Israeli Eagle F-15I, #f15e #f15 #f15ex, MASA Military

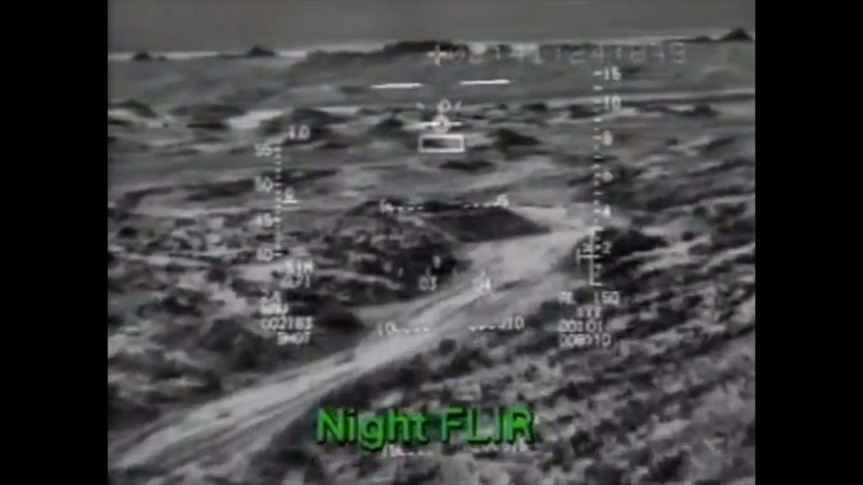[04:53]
The targeting pod is equipped with a forward-looking infrared sensor for locating targets at night and a laser designator
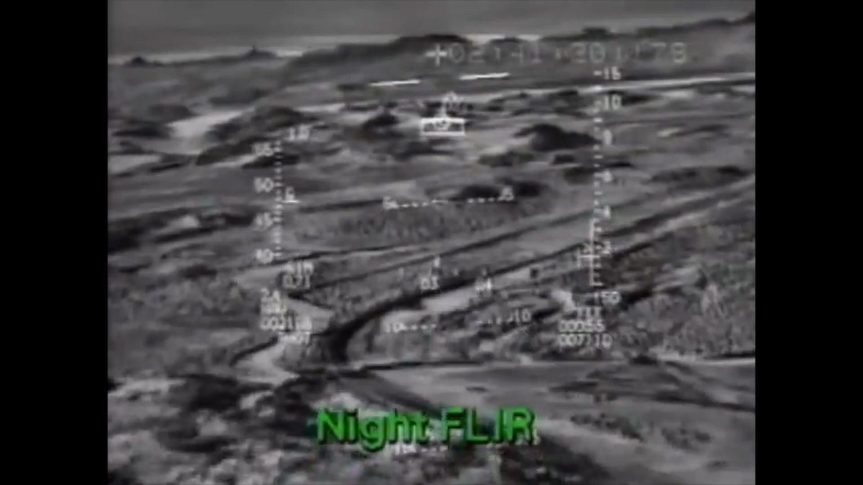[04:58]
rangefinder for precise delivery of laser-guided munitions.
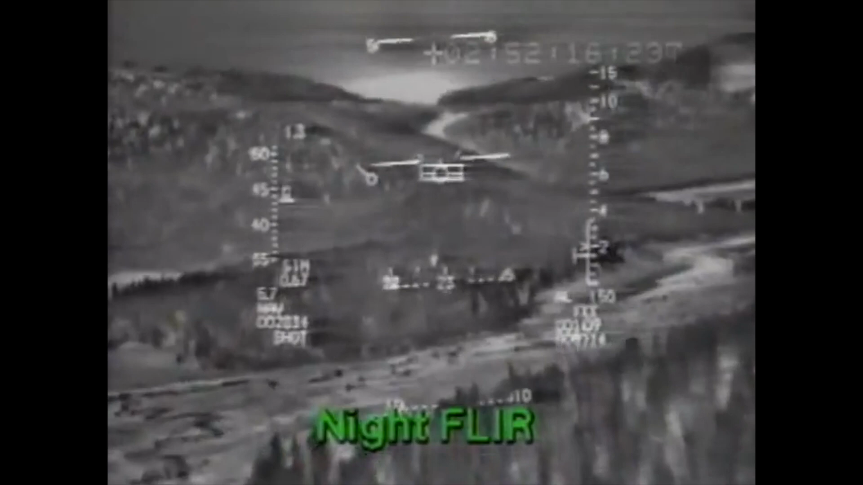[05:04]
Forward-looking infrared systems make it possible to track targets over long distances.